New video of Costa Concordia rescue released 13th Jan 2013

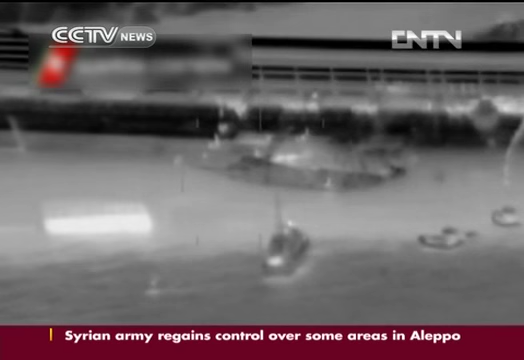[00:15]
and crew members waiting to climb down a ladder to rescue boats.
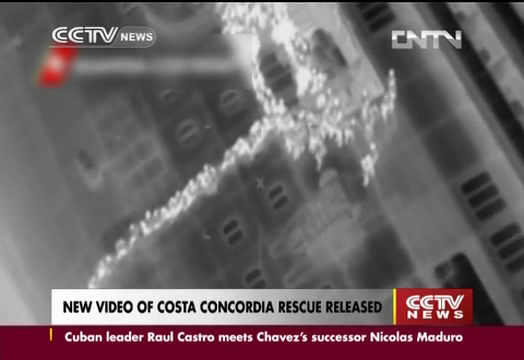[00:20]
More footage filmed from one of the small Coast Guard boats show people in life jackets climbing slowly down the steps out of the ship.